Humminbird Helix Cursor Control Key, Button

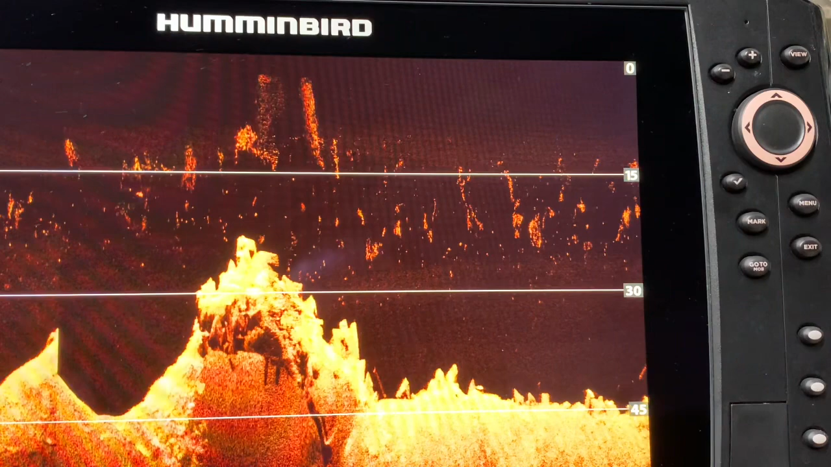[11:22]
it will stop pinging when it is in standby mode so keep those things in mind and be as efficient as you can on the water I am making this video in simulation mode on this unit and I have changed the background to side imaging just for a little variety if I hit the menu button
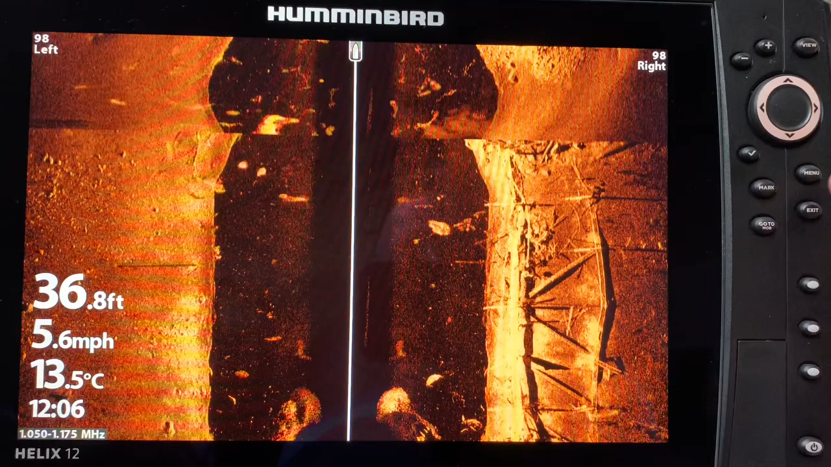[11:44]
On screen: depth 36.8 ft, water 13.5°C, speed 5.6 mph
and I hit it once I am going to have a the express menu for side imaging come up and in order to navigate through that I need to use the cursor control key I can go all
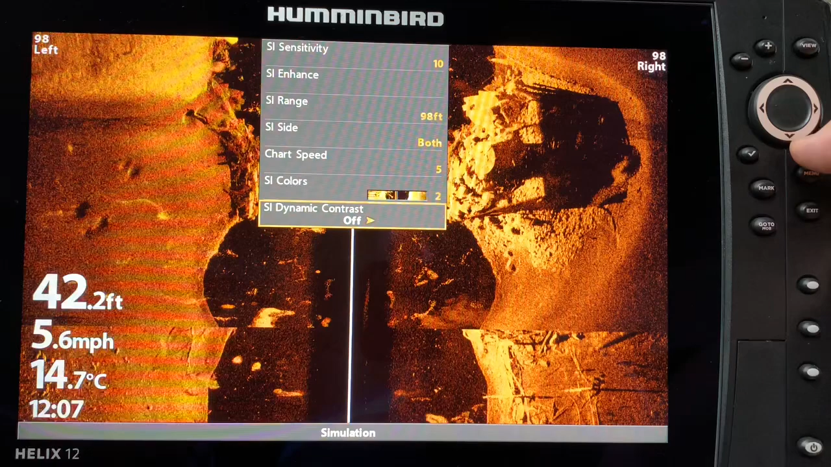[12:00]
On screen: depth 42.2 ft, water 14.7°C, speed 5.6 mph
the way up here to the top and that shows me the different options that I have as I showed you previously you can take that top button and jump to the bottom which is pretty cool as well so your cursor control key is going to allow you to navigate through the menu
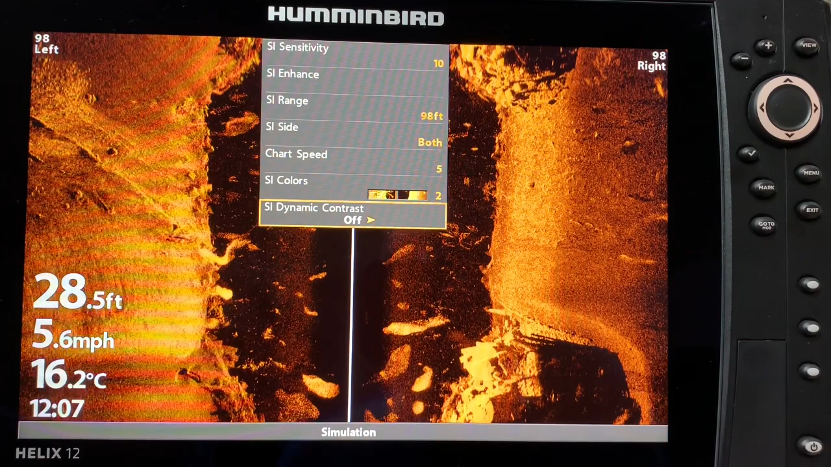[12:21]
On screen: depth 28.5 ft, water 16.2°C, speed 5.6 mph
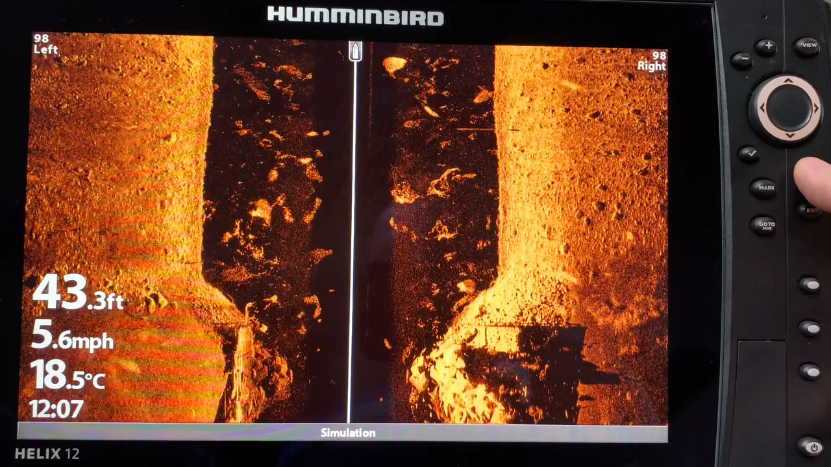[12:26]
On screen: depth 43.3 ft, water 18.5°C, speed 5.6 mph
if I hit menu once I get the express menu for the screen I'm on if I hit it twice I get the overall
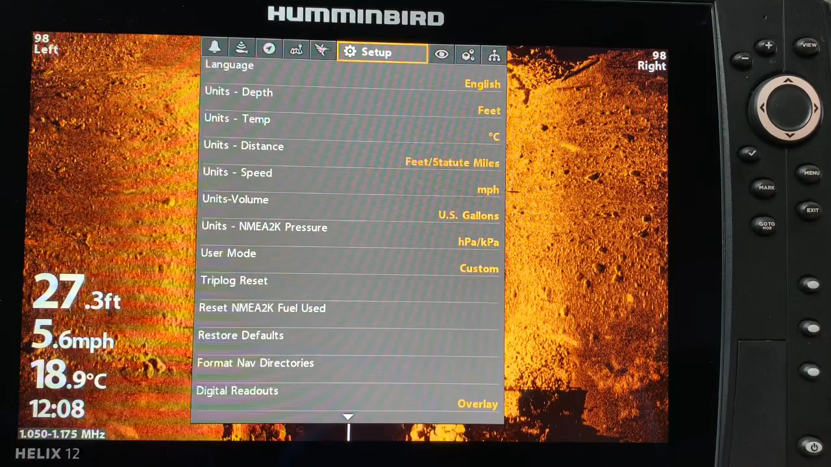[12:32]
On screen: depth 27.3 ft, water 18.9°C, speed 5.6 mph
menu for the units and once again my cursor control key is going to allow me if I hit left is
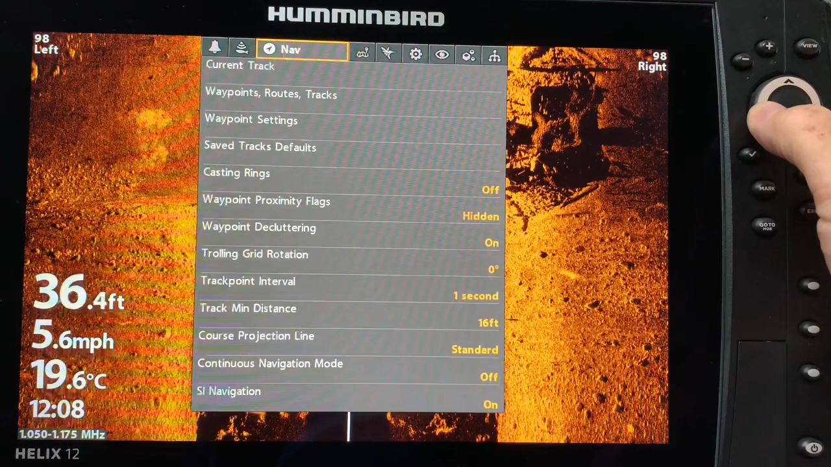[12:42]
On screen: depth 36.4 ft, water 19.6°C, speed 5.6 mph
going to navigate through it and once again little tricks there you noticed I went all the way from the far left to the right by hitting the left button and similarly if I hit the right button I go all the way back to the beginning so you don't always have to go all the way through once again I'm on the far right I hit the right button I go back to
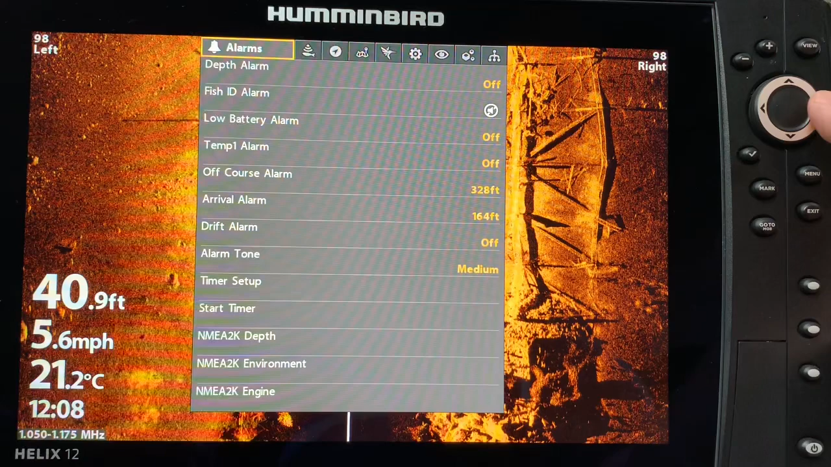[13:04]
On screen: depth 40.9 ft, water 21.2°C, speed 5.6 mph
the left I'm on the far left I hit the left button I go all the way to the right other than that if
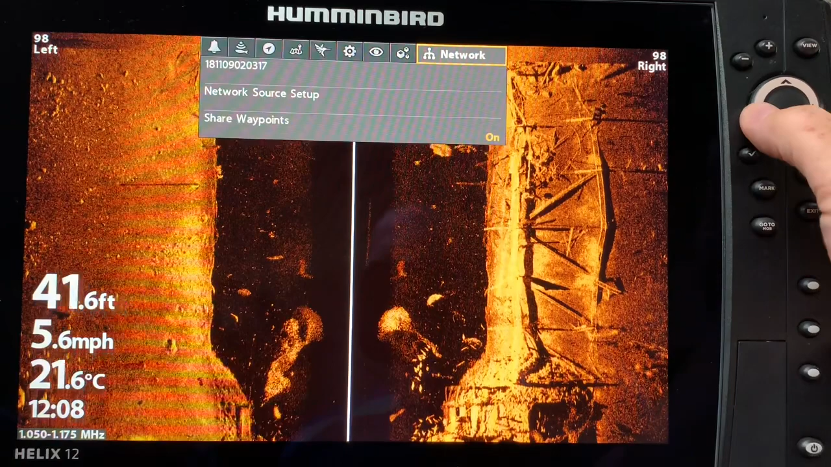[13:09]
On screen: depth 41.6 ft, water 21.6°C, speed 5.6 mph
you're in the middle then yes you have to navigate through one at a time
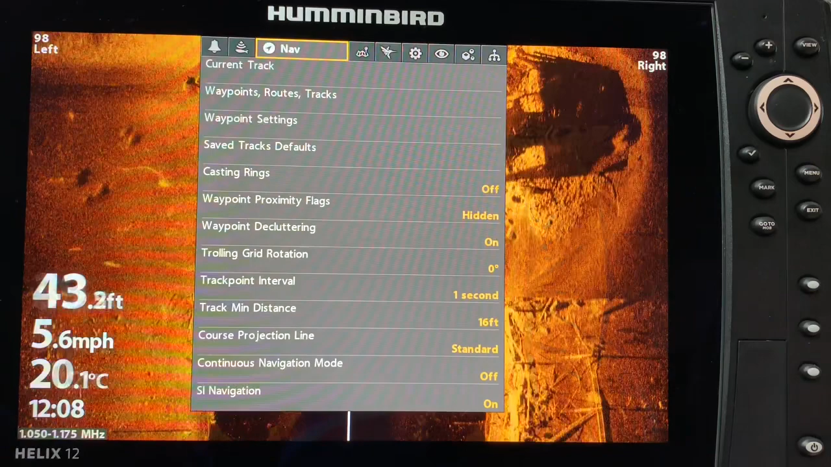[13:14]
On screen: depth 43.2 ft, water 20.1°C, speed 5.6 mph
if I want to go into for example I'm in navigation mode you can see it's highlighted right here and if I want to go down through my navigation options I can go all the way through to the bottom once I get to the bottom you notice that if I hit the bottom button it jumped to the top I'll show you that again a little slower so if I go all the way through and I get to the bottom if I hit it one more time I jump back to the top
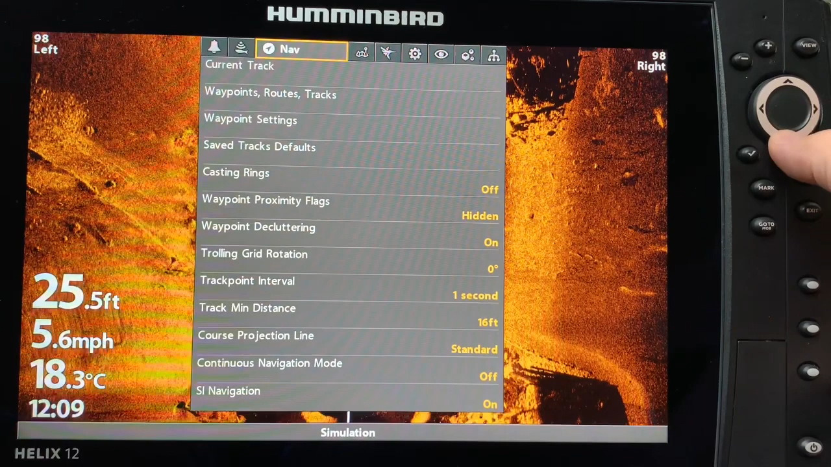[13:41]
On screen: depth 25.5 ft, water 18.3°C, speed 5.6 mph
as an option when I get to the bottom I could have hit the exit button
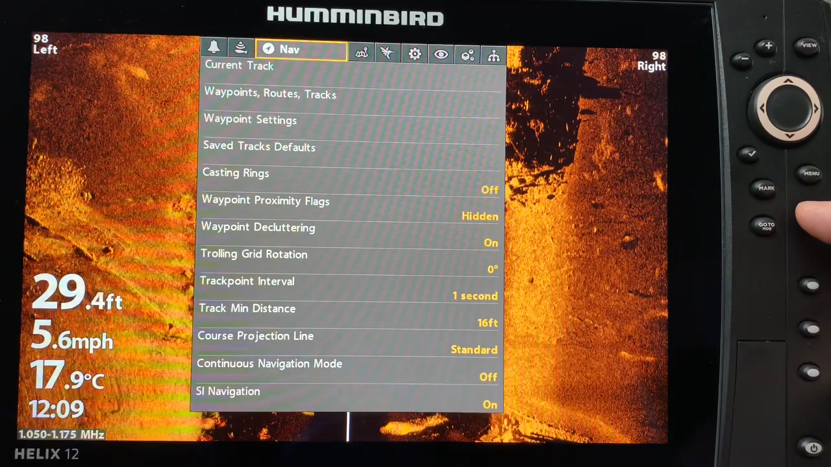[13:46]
On screen: depth 29.4 ft, water 17.9°C, speed 5.6 mph
and that also jumps me to the top there are some of the menu items that require a little bit more navigation using the directional arrows on the cursor control
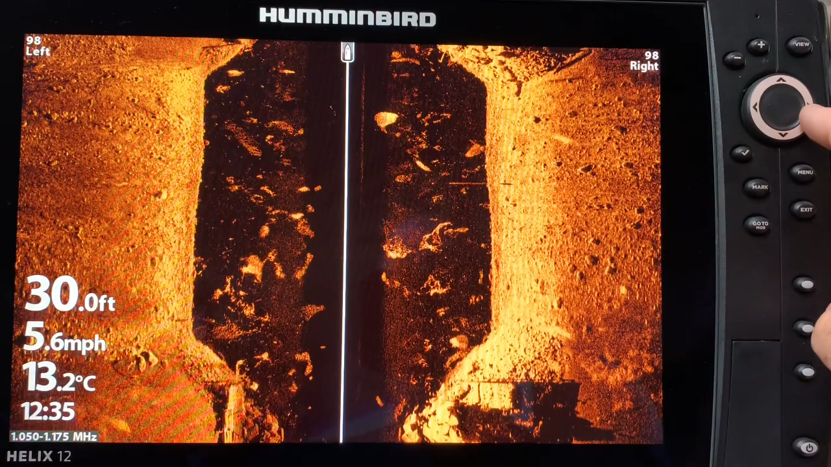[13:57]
On screen: depth 30.0 ft, water 13.2°C, speed 5.6 mph
key so let's look at one example so if I go into menu menu and
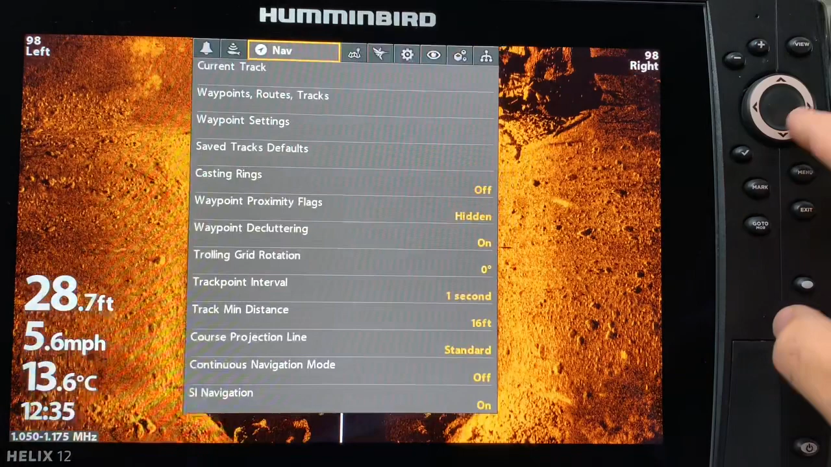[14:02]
On screen: depth 28.7 ft, water 13.6°C, speed 5.6 mph
I go into waypoints routes and tracks and I hit the right arrow and now